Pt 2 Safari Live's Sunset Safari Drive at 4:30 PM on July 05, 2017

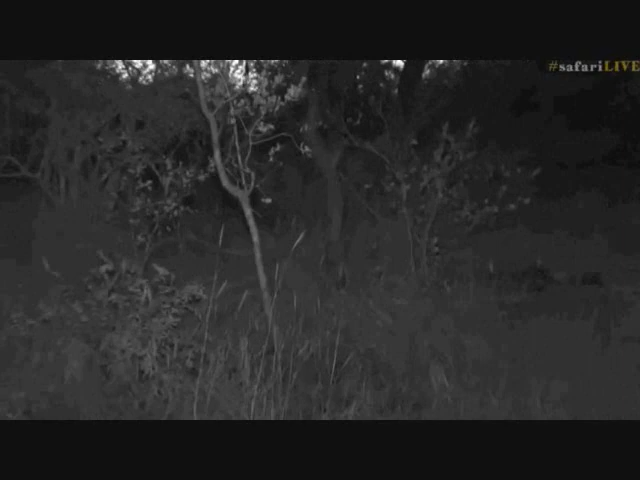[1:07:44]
I think I have lost them. I can't even see them now. I think we're looking in the wrong direction there. I think it's a bit more to the right. How is that? We thought the IR was going to help us, and now we've actually lost the hyenas. And they are straight. Yeah, no, they are there. Straight in front of us. There we go. Who knew that even with the IR, it was going to be complicated to see them.
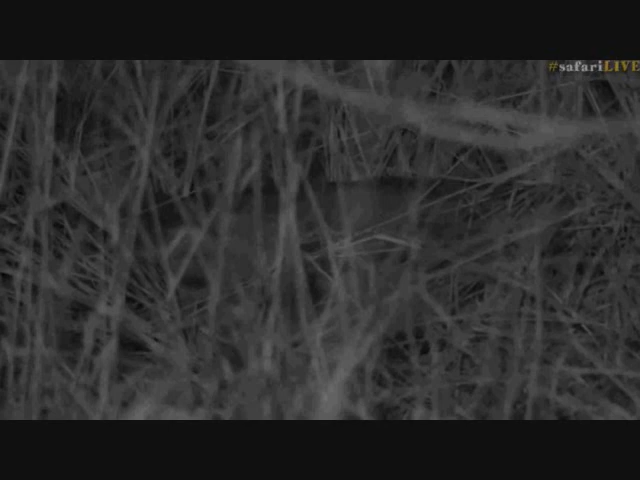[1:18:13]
But no such luck for now. It seems like Djuma overexhausted herself running around that den and coming and inspecting us, so I think she's had a big day out in the real hyena world, and she's becoming very quickly an older hyena. So very sweet of her to have come and had seen us and allowed me to finally get to see her once more.
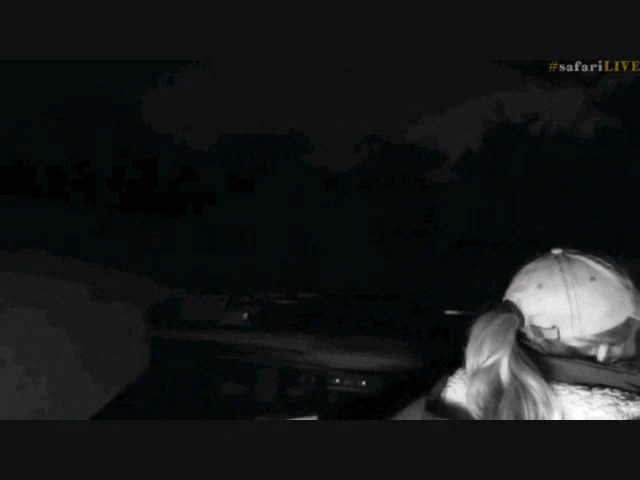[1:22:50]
You can see them. They're not really going to put the spotlight on them. Yes, they're bouncing. They're so excited.